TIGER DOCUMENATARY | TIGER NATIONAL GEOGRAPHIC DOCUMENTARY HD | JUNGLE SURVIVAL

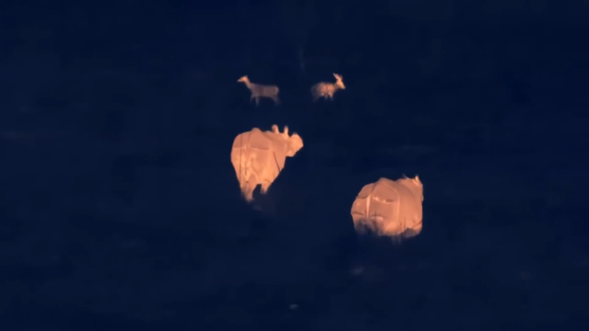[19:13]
And suddenly, there's a tiger on the road.
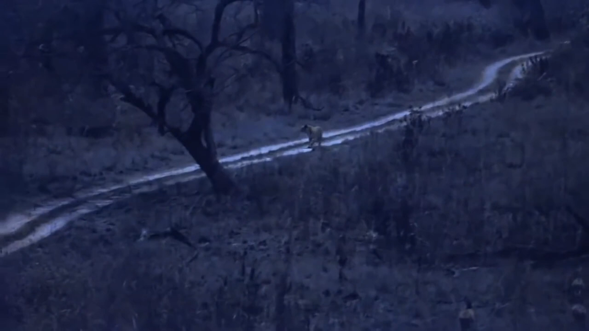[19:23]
It's sister two again.
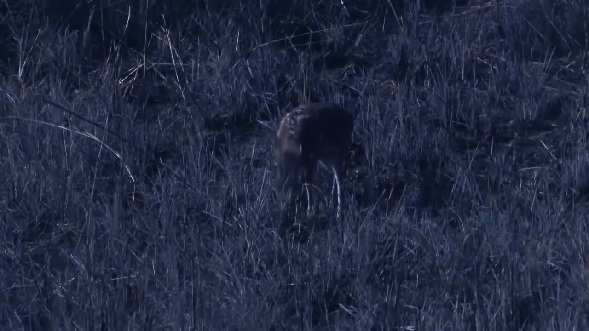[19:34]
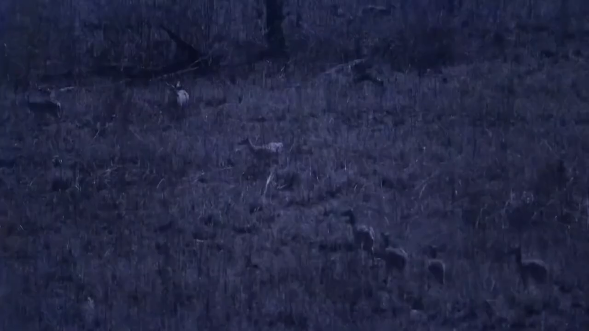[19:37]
The deer can see her perfectly well.
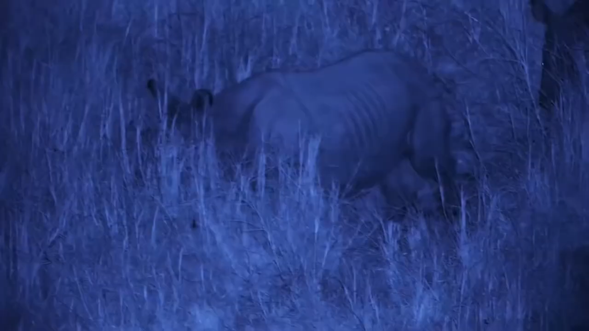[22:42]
The rhinos use scent to navigate to their favourite grazing areas.
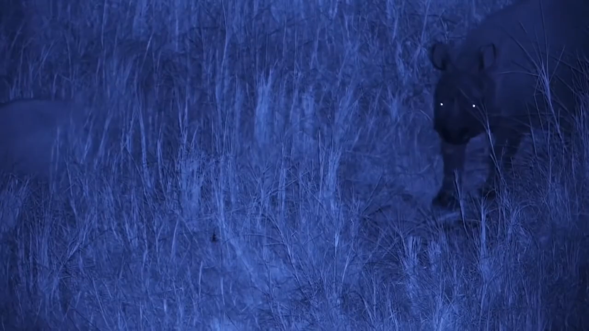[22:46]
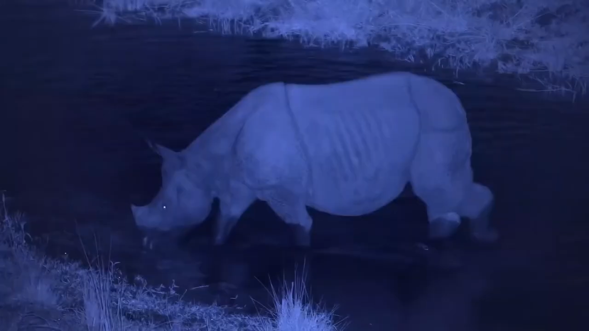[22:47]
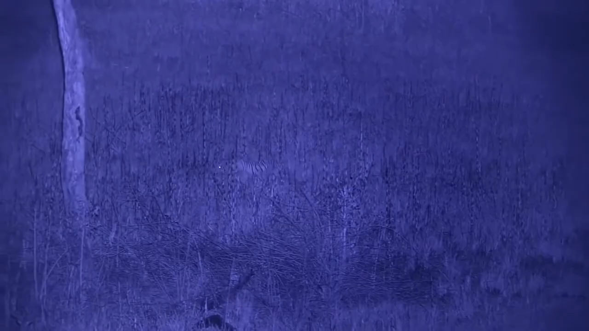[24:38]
500 metres away on the other side of the tower, sister number one is looking for a lead.
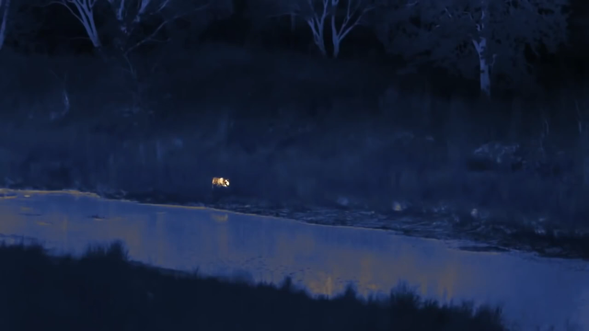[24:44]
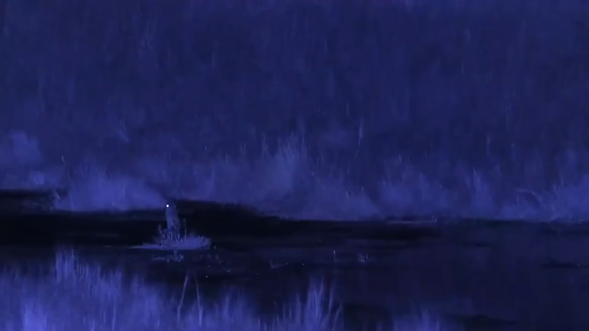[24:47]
Again, that slow listening walk. Watch the way she holds her head still, as if she's not using her eyes at all. But concentrating on what she can hear.
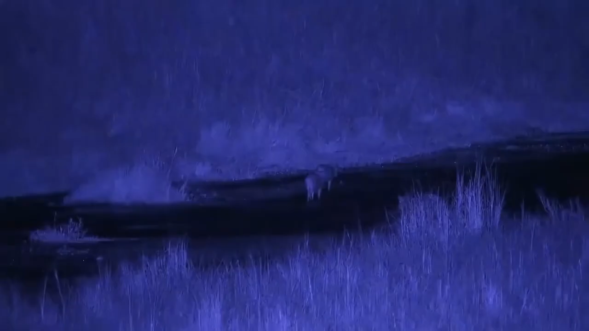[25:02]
Like some deer crossing the stream.
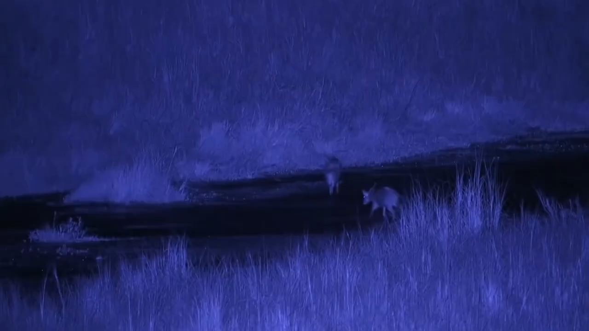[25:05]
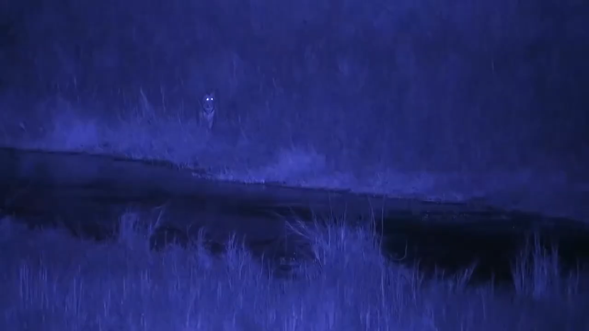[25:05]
She makes her way towards them silently.
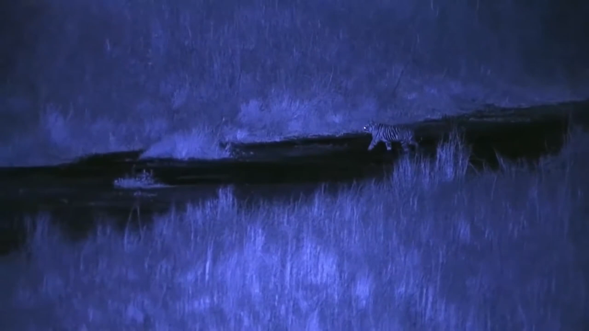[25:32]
Like the deer, she crosses in a place that crocodiles rarely use. Tigers have the biggest brains of all the cats. Perhaps to remember complex roots.
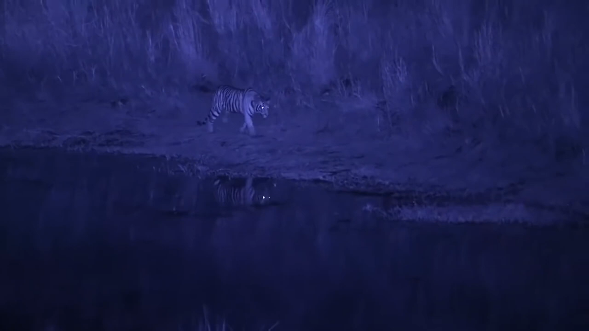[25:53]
The deer calls are from the other side of the river.
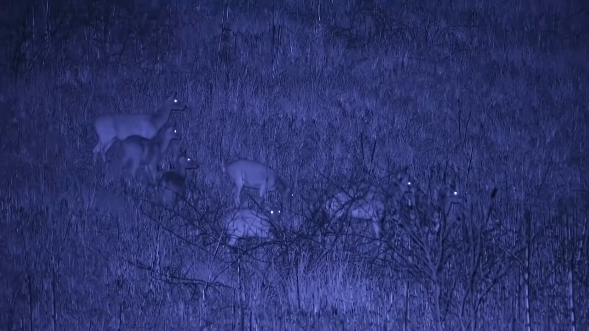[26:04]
There's definitely another tiger moving around nearby.
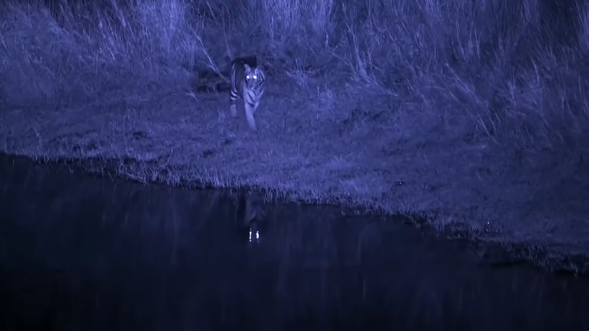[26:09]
It's a good distraction for sister number one. So she can cover some ground quickly. But she should take care. Meeting another tiger could be dangerous.
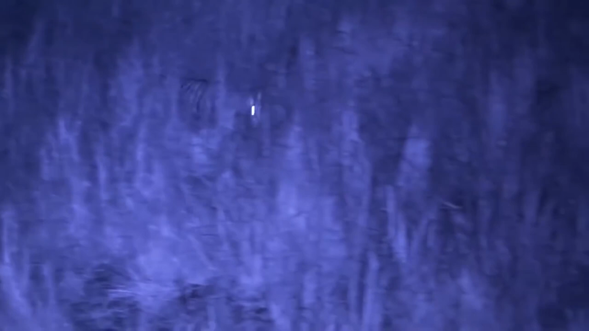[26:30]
Now she's on a clean rhino road. She can move silently.
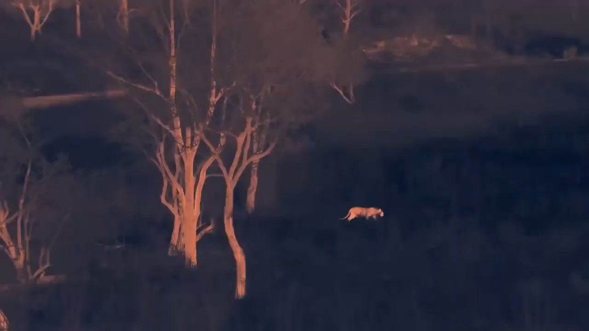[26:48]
She's actually looking quite well fed. And probably isn't that hungry.
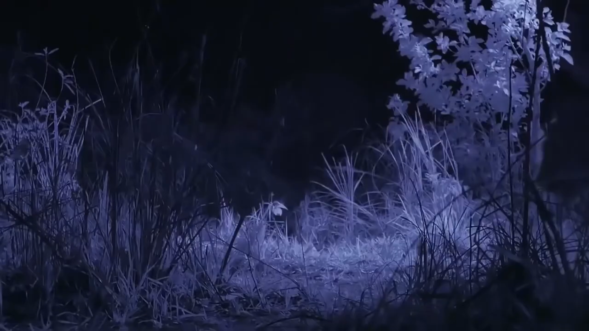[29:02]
The big male is still looking for the mother.
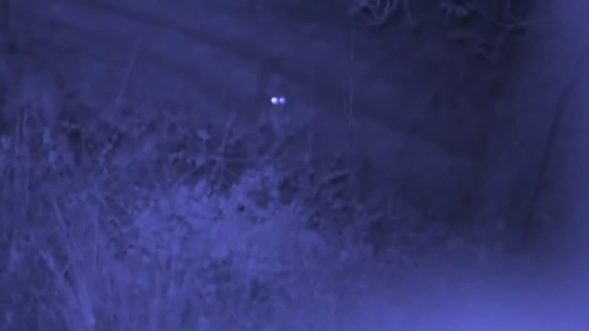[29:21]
And now he's found sister two.
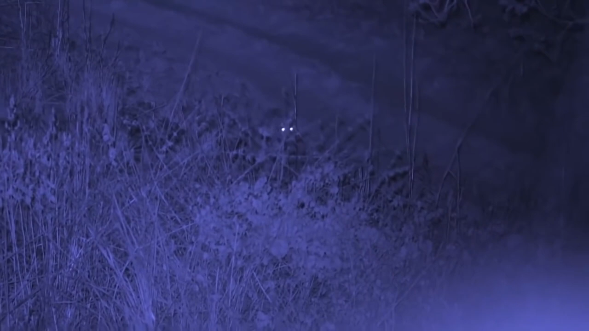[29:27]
She's the one running for her life. He wouldn't want to see any cubs around if he's chatting up the mother.
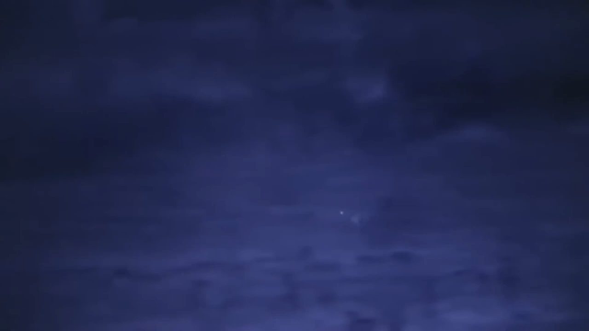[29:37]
Especially if they aren't his.
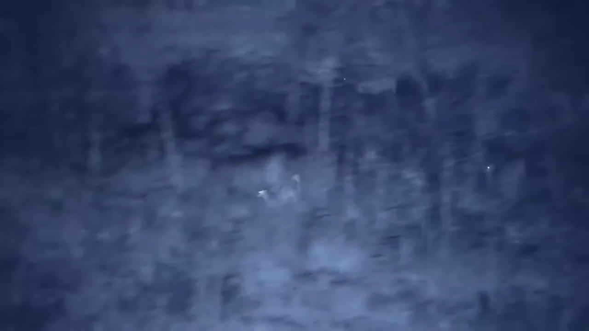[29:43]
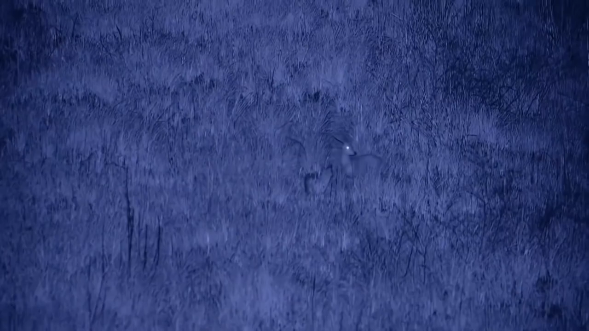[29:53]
He continues on the trail of the mother.
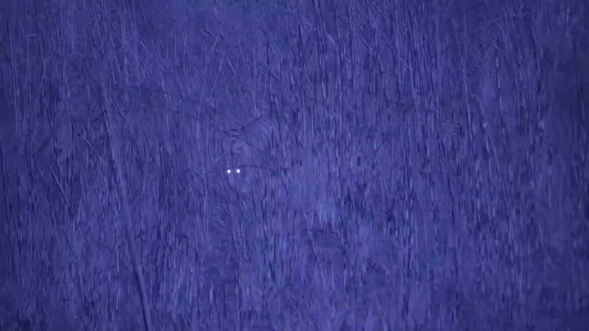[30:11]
Sister one finds a safe place to hide.
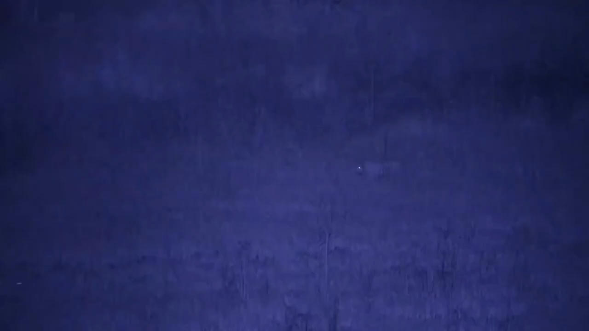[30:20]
And there's the mother. The male makes a small grunt to announce his presence. She knows who it is anyway.